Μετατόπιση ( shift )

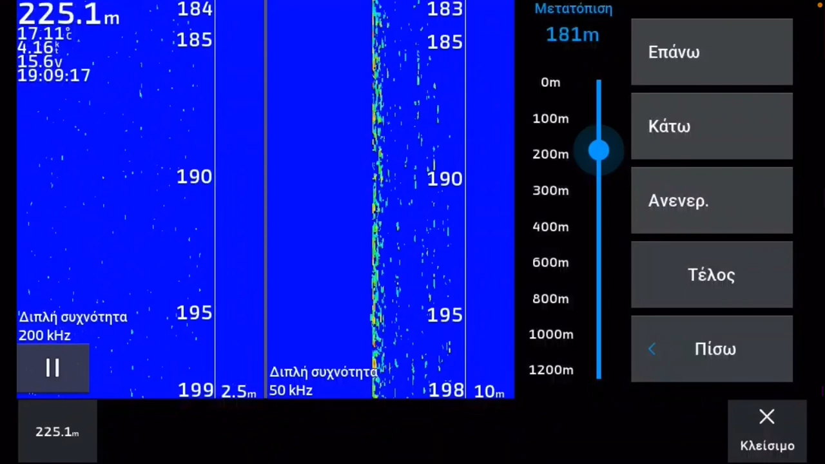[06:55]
On screen: depth 225.1 m, water 17.11°C
Εδώ τώρα έχω όλα τα πίξελ τα διαθέσιματα κάθετα. Και πάλι θα ξανανεβάσω τη μετατόπιση να πάει στο πιο βαθιά, δηλαδή θα την πάω στα 106 μέτρα.
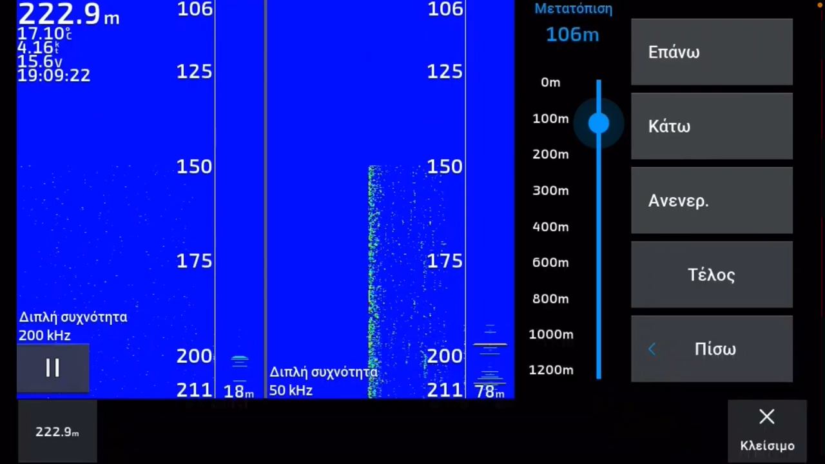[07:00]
On screen: depth 222.9 m, water 17.10°C
και δείτε πάλι η διάμετρο κόνου πόσο έχει πάει. Στα 106 μέτρα. Εντάξει, βλέπω από τα 106 μέχρι τα 252. Η διάμετρο κόνου είναι στα 106 μέτρα. Εντάξει, και στην 50 και στη 200 είναι 25 μέτρα με την ίδια πάλι αντιστοίχηση κλίμακα βάθος. Και βλέπετε ότι όσο το έχω εγωπηθεί, το έχω στην κλίμακα βάθος, το έχω στο αυτόματο,
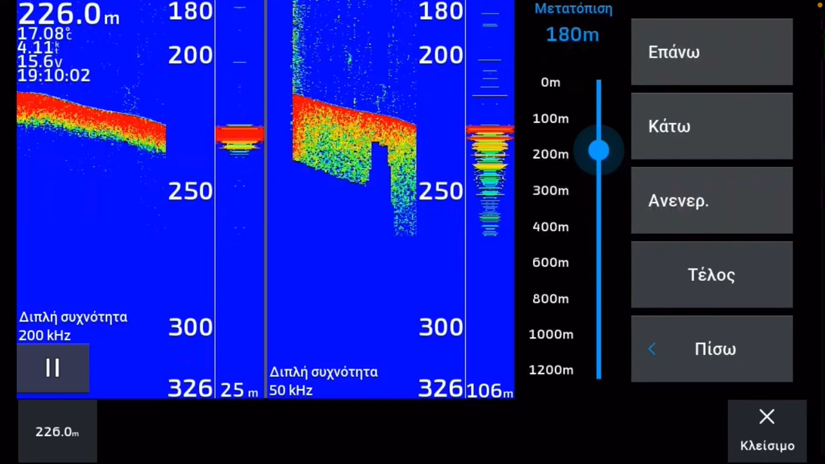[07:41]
On screen: depth 226.0 m, water 17.08°C
επανεστιάζει αυτό εκεί που πρέπει να πάει κλίμακα βάθος. Και ξανακατεβάζω πάλι κάτω. Βλέπετε όσο αφαιρώ από πάνω προστίθεται από κάτω σε κλίμακα. Εντάξει, όταν όμως γυρίσω στην αρχική οθόνη, θα ξαναεπανεστιάσεις πάλι και θα ξαναγυρίσει εκεί που πρέπει να γυρίσει. Ουσιαστικά, δηλαδή, θα μου ξεζουμάρει την οθόνη, όπως μου το έκανε τώρα. Και βλέπετε η μετατόπιση από τα 180 και κάτω, εντάξει, μέχρι τα 240 και η διάμετρο κόνου πάλι έχει πέσει. 10 μέτρα στο στη 200 και 43 μέτρα στη 50.
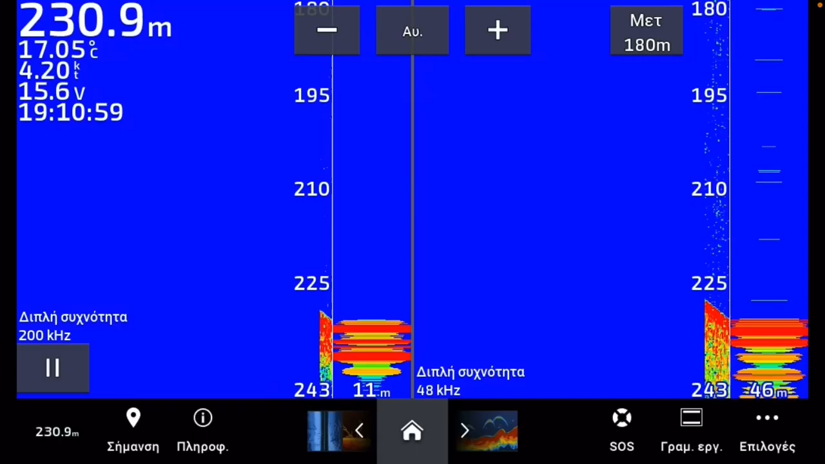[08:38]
On screen: depth 230.9 m, water 17.05°C
Βλέπετε ότι εγώ θα αλλάξω τη συχνότητα της 48 και θα δουλέψει, αντί για 50, να μου δουλέψει η 48 kHz. Όπως έχω ξαναπεί, σε βίντεο που έχουμε κάνει έχω δει ότι με τη 48 έχω πολύ λιγότερα παράσιτα ακόμα και όταν κάνει αυτό το σκι, ας πούμε, ο αισθήτηρας δείτε πόσο λίγο στεύγουν, ας πούμε, τα παράσιτα σε σχέση με το 50 που ήταν πριν. Και πόσο πιο δυνατή, έχει γίνει λίγο πιο δυνατή η αποτύπωση κάτω στο βυθό.
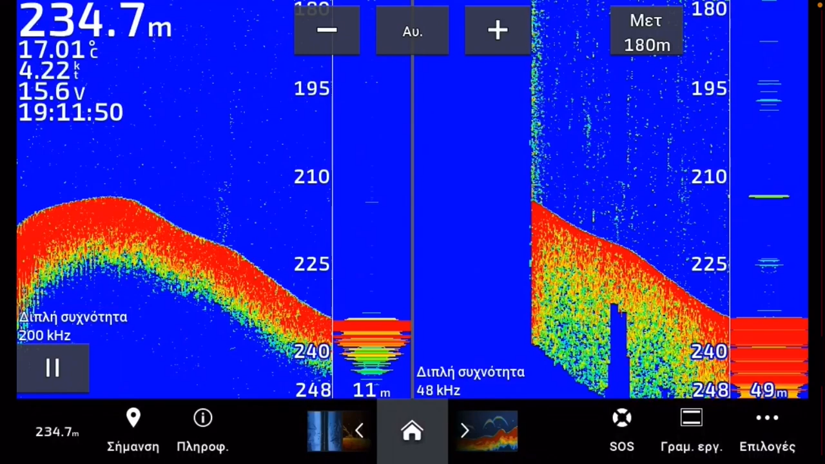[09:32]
On screen: depth 234.7 m, water 17.01°C, speed 4.22 kn
μπορούμε να ζουμάρουμε μια περιοχή χωρίς να χαλάσουμε καθόλου πίξελ από την οθόνη του μηχανήματος ώστε να έχουμε μια καλύτερη απεικόνηση και να μην είναι τραβηγμένη προς τα πάνω η εικόνα και ξεχυλωμένη δηλαδή προς τα πάνω η εικόνα της αποτύπωσης που θα πάρουμε.